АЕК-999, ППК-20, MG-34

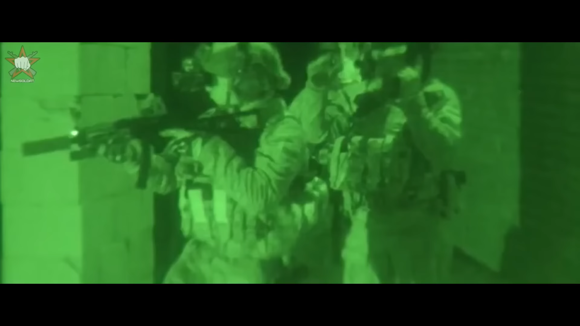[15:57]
Оперативник удерживает ПП обеими руками, а также упирает приклад в плечо.
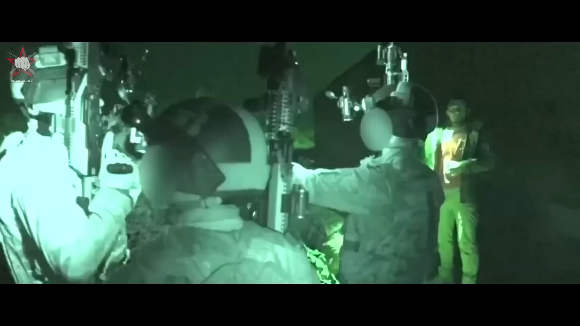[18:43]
и в качестве основного оружия там использовался именно пистолет-пулемет Витязь СН, полностью укомплектованный для войны в темноте.